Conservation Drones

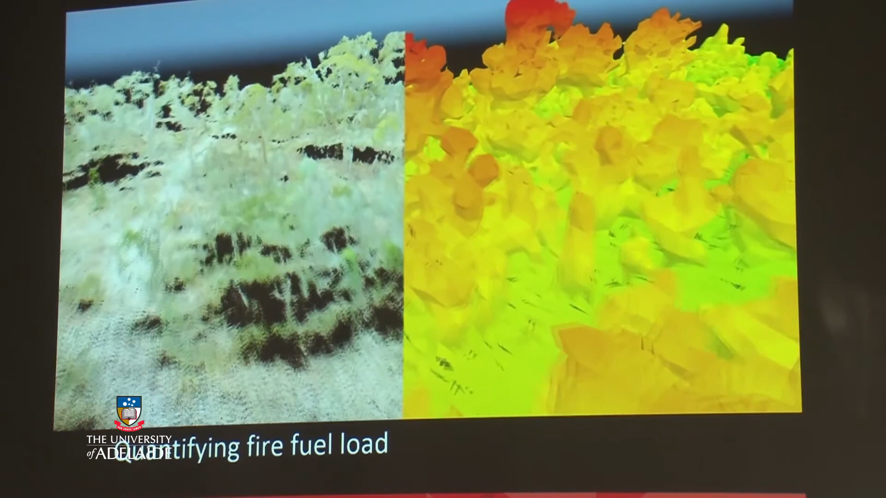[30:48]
Now, by flying a drone over an area like this, so this is probably about one hectare of the forest,
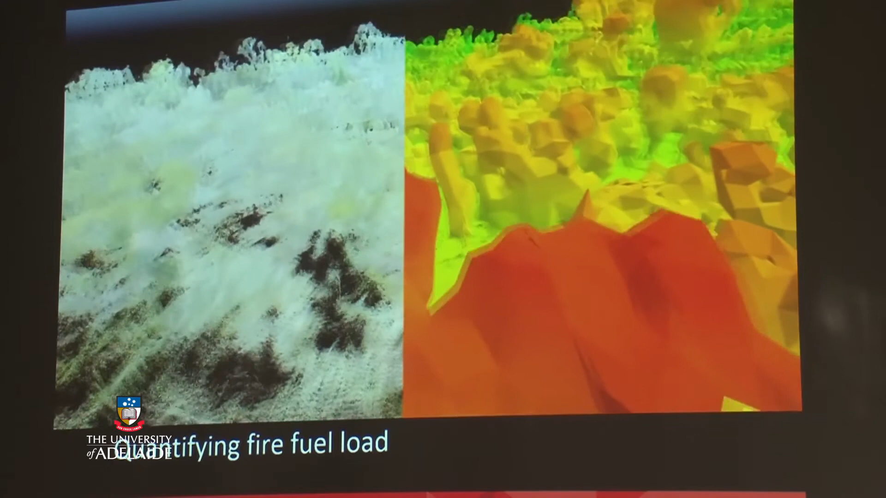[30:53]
which takes only 10 or 15 minutes, and then after processing the data, you can quite easily come to an estimate of the volume of fuel load in the understory, and repeat the whole process again after prescribed burning and to see how effectively the fire has
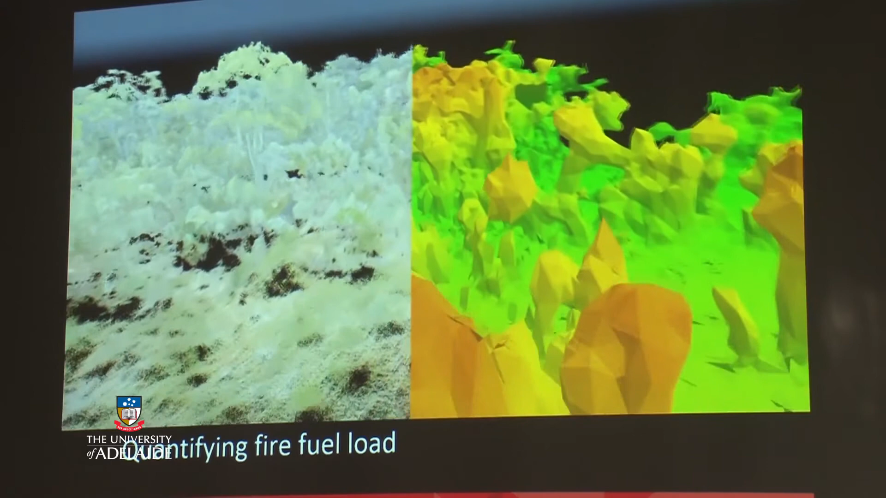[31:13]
been or the burning has been in removing that fuel load.
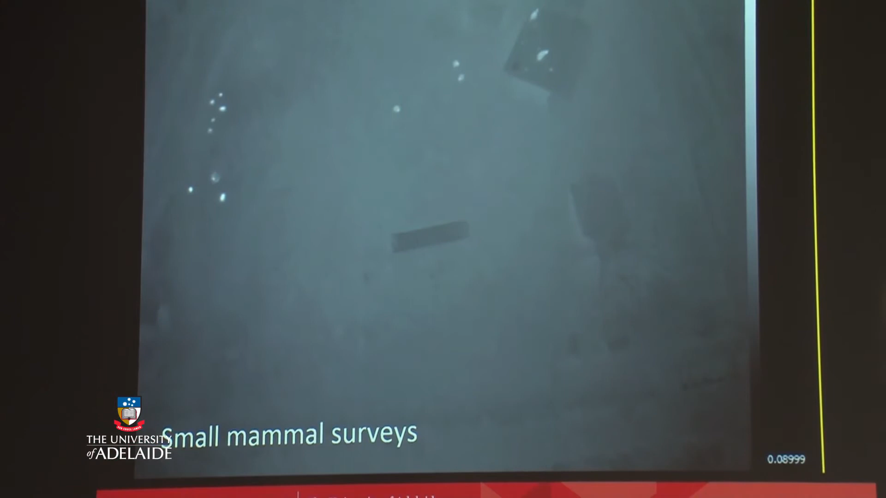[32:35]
This is a drone that was carrying a thermal imaging sensor,
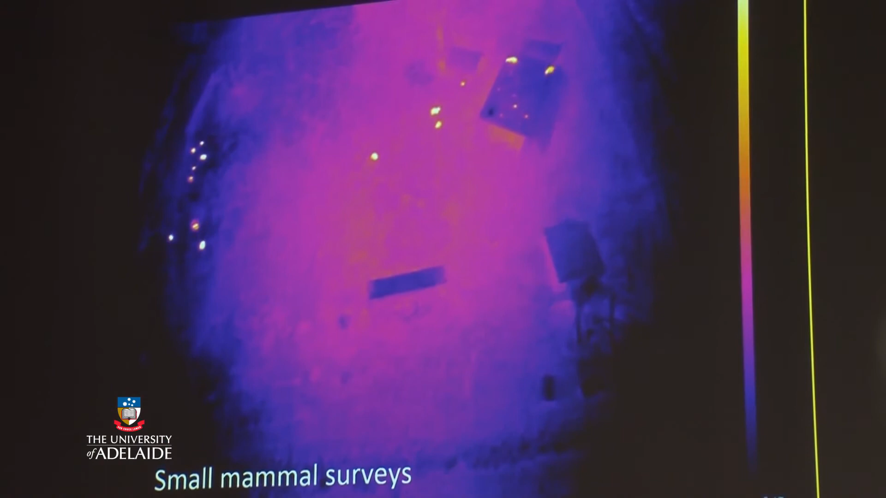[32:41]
and it was an honours project of another student in our group. Here, Rob was using the drones to see if we could detect and count yellow-footed rock wallabies in the wild.
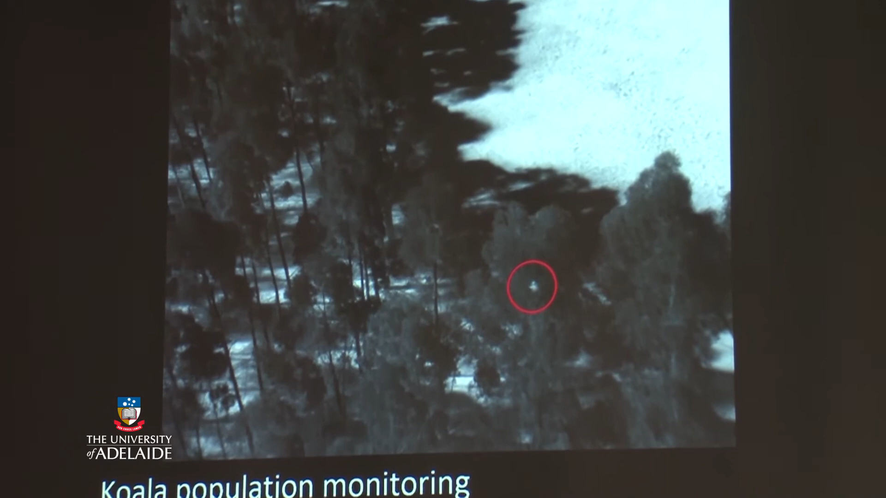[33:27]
we were out on Kangaroo Island for a few days and was using the drone, carrying,
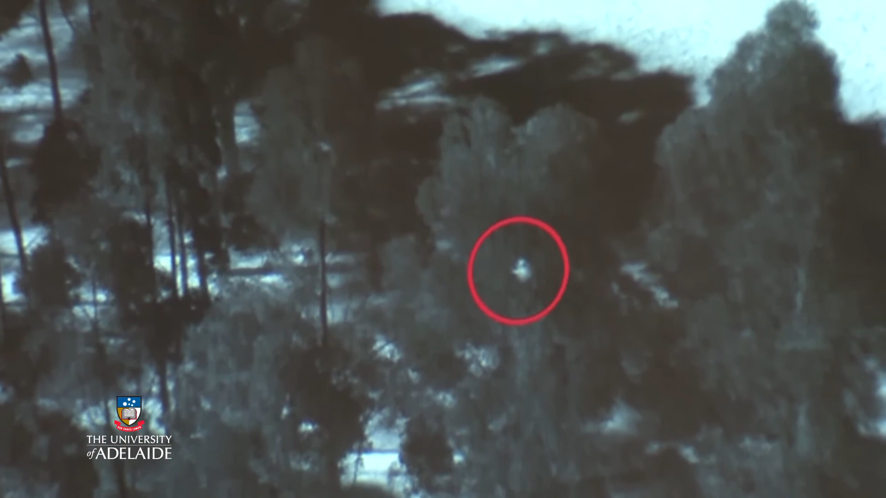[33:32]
again, a thermal imaging camera to look for the koala. In this case, amongst trees in a blue gum plantation.
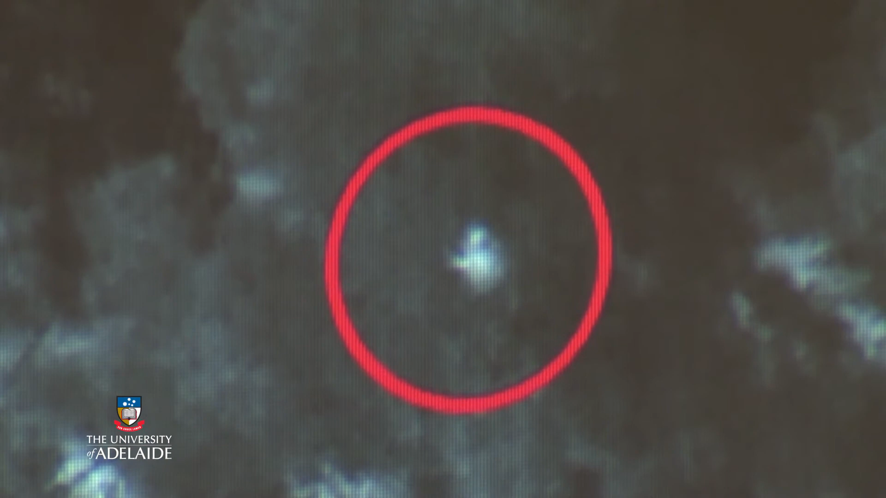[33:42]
So it's quite surprising
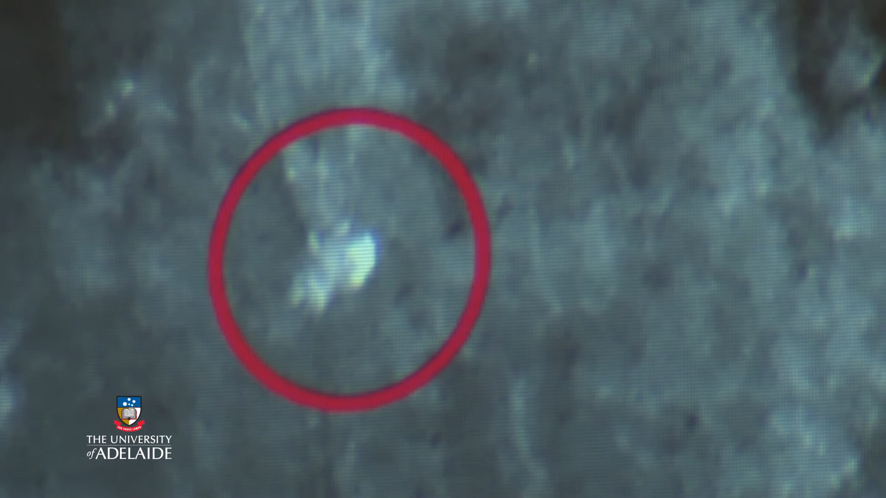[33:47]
for me personally that this worked so well.
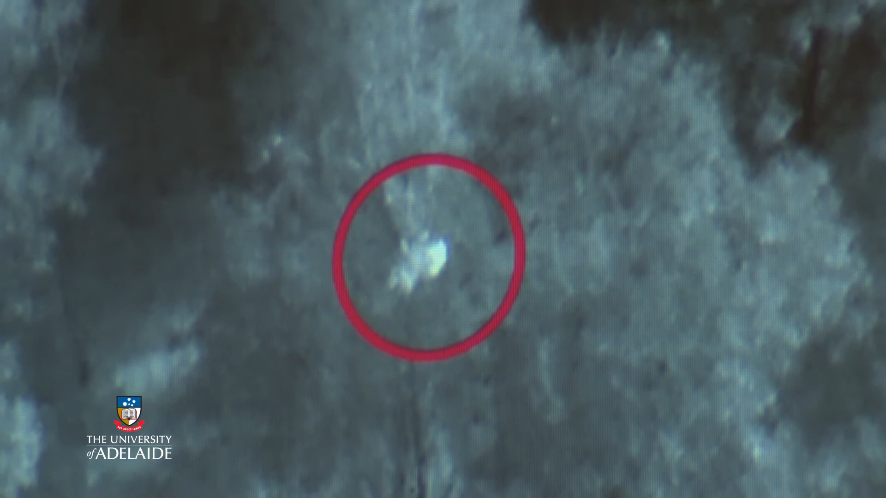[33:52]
The koala showed up quite clearly in these pictures.